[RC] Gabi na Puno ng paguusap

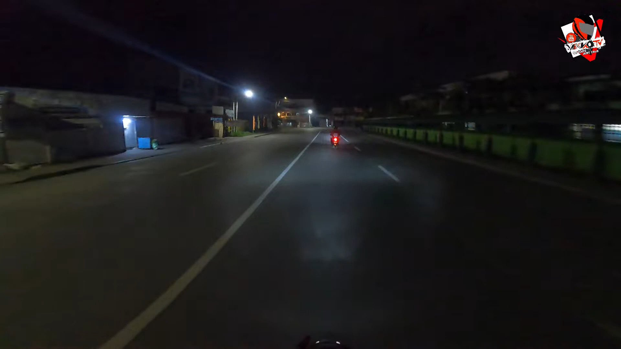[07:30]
Pasukan na bukas. And mingaw na yung daan, mingaw. Ano na yung daan, tahimik na yung daan kasi yung mga estudyante maaga nang matutulog dahil maaga pa sila bukas. Siguro saan tayo pwedeng dadaan? Ah, dito na lang sa palengke pa rin tayo dadaan, no? Sa kahabaan ng Magsaysay
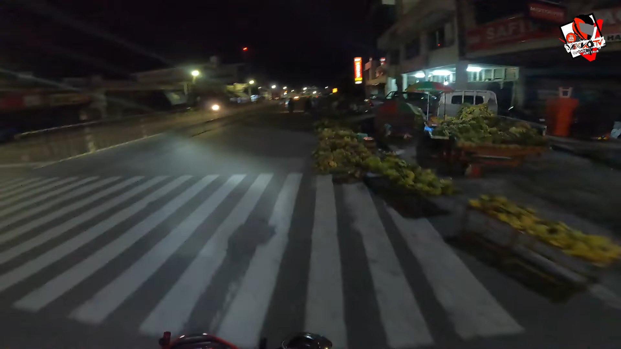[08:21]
Daming saging, oh. Bintahan ng saging.
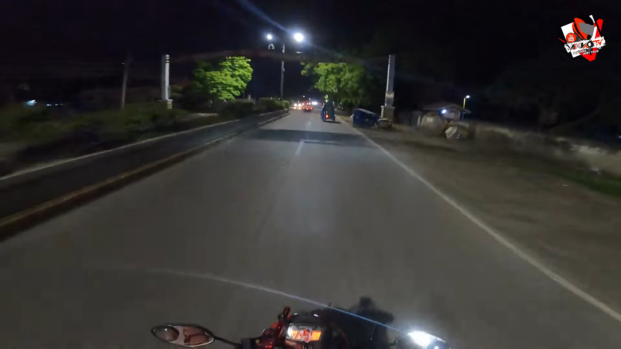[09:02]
Buti na lang nagsasagawa sila ng ano ngayon ng parang rubing at saka checkpoint, no? Surprise checkpoint yan, eh. Kahit wala silang karatula, nagbabantayan sila. Siyempre, they have the authority
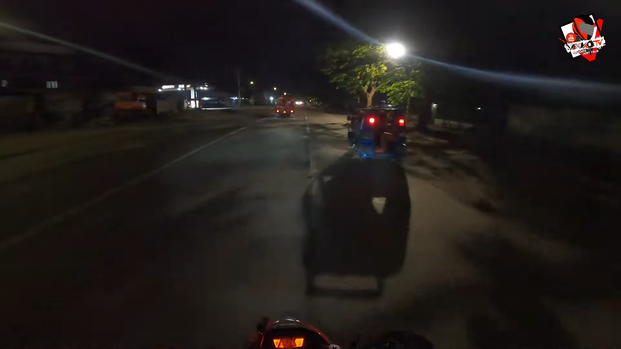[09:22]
to stop you, tama ba? Naharangin ka for the reason of security. Kasi nga ang dami ng nangyayaring kababalaghan dito sa ating syudad. So, the Peace and Order Committee made an action about this kind of tragic bang tawag nito sa Gensan. So, sana ganyan na lang araw-araw or gabi-gabi, no, para
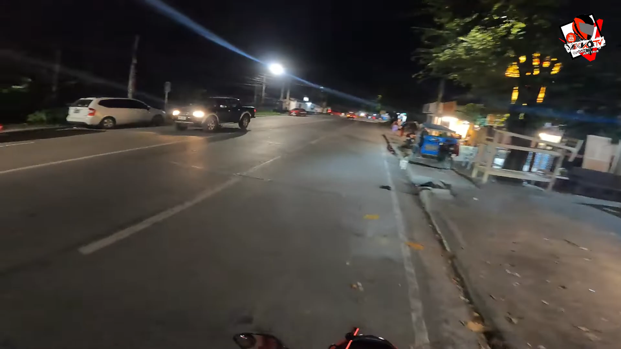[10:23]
Wala ang balot, sarado ang balot. Oh my god. There's no balot out there. So we have no choice, we need to go to our next objective. And our next objective is
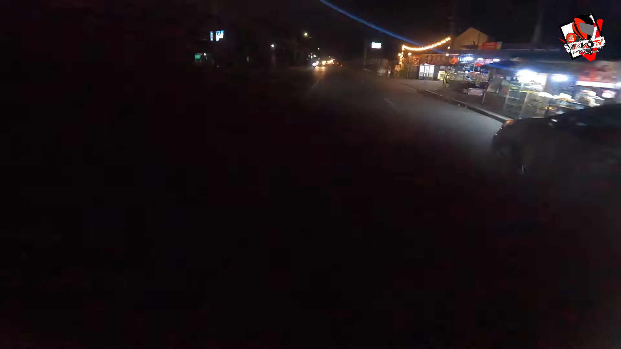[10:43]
Owian. Owian mode. I'm so sorry for that. I know dito, meron din yung checkpoint dito. Dito ha, kapag gabi, kapag walang helmet yung back ride mo, huhulihin at huhulihin ka talaga. It is because that is, yan na yung isa sa mga batas natin ngayon,
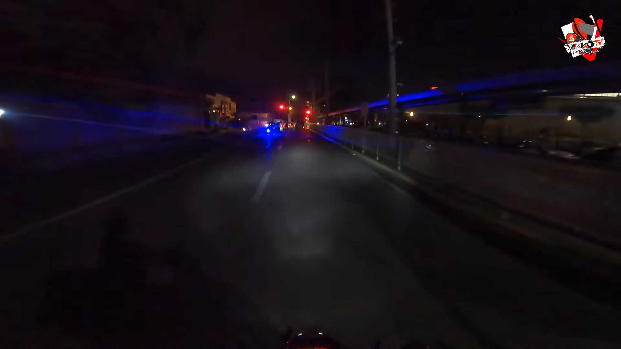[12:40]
Nabutan pa tayo ng traffic light. Ah! Wow!
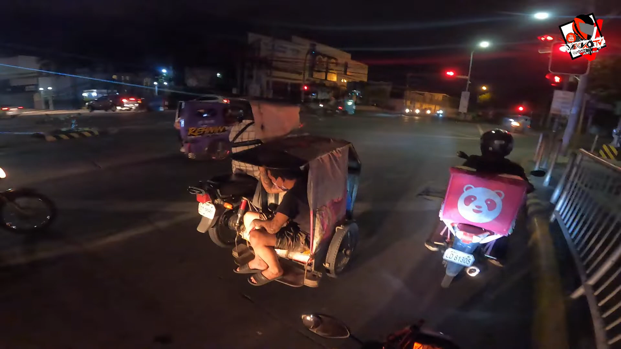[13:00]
Uy, yun yung mga magagal. Uy, ito pa. Oh, dami pa yan, madami pa yan.
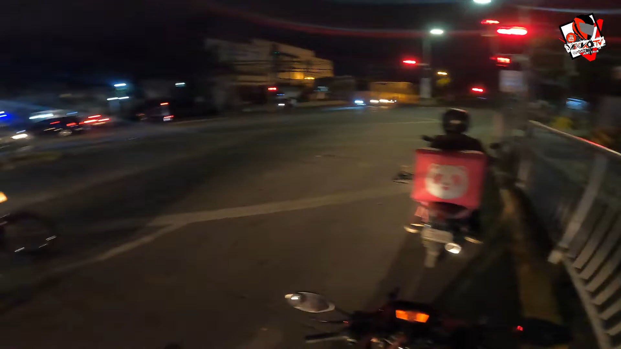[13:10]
Subukan natin. Check natin. Madami pang mga what we call kamote tapiokas. Tapiokas. Tayo na.
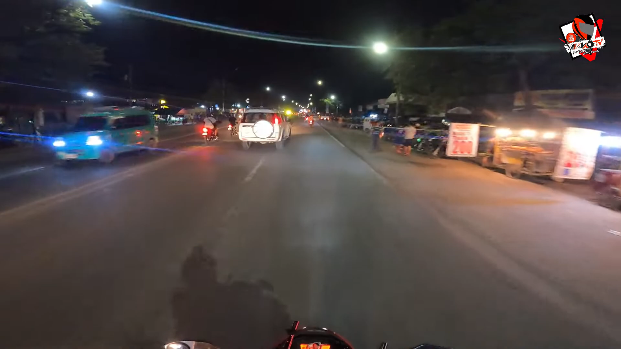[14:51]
Naku po, tulad nito, hindi ko alam kung liliko ba to kasi wala nagsignal, hindi man lang nagsignal light.
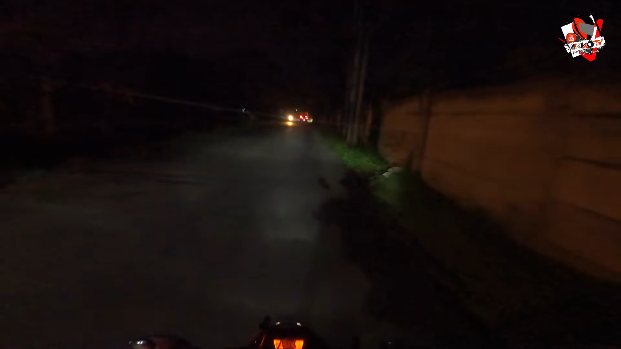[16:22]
Ay, grabe, ang liwanag ng ano, ganyan yung gusto ko eh. Tipong light na hindi nakakasilaw, pero ang liwanag.
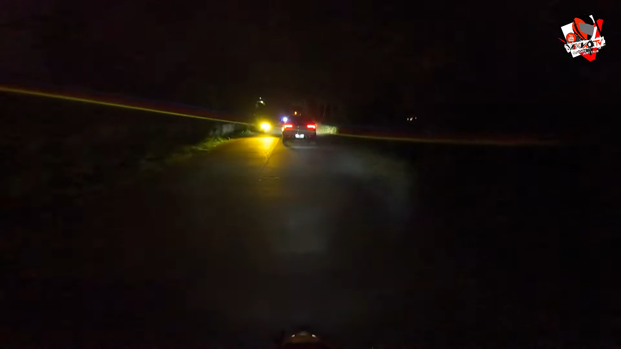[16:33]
Ang ganda, anong sasakyan to? Walang logo sa gitna. Wait lang, check natin.
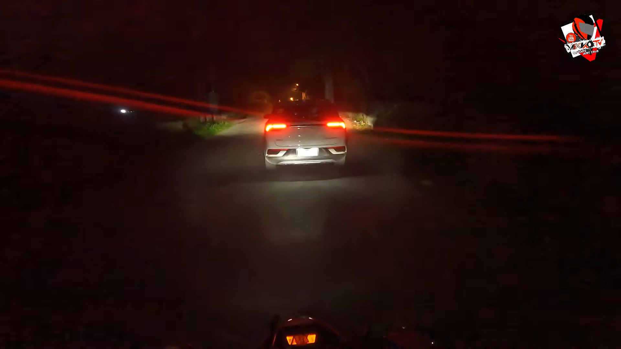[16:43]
Subaru, Isuzu.
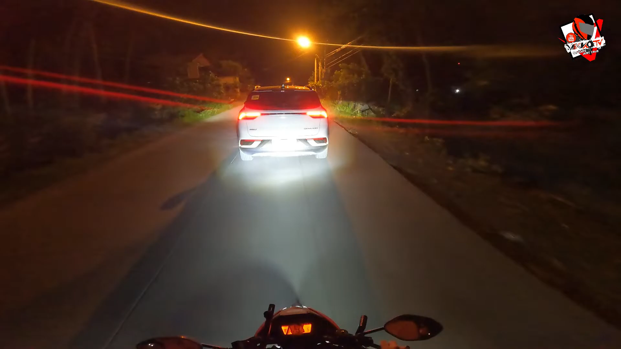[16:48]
Hindi ko makita eh.
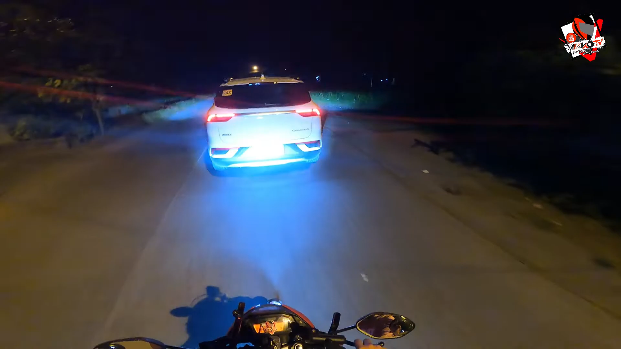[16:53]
Hindi ko makita yung ano niya.
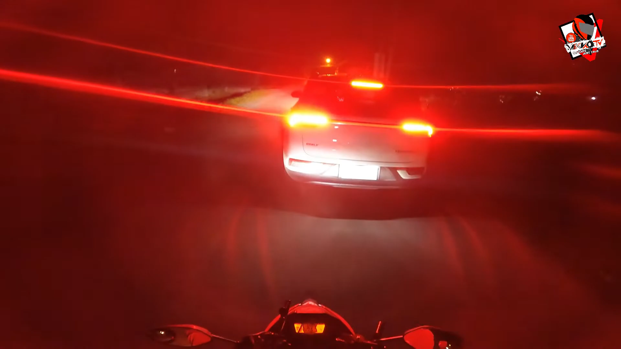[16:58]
Geely. Ah, ito pala yun. Geely yung brand.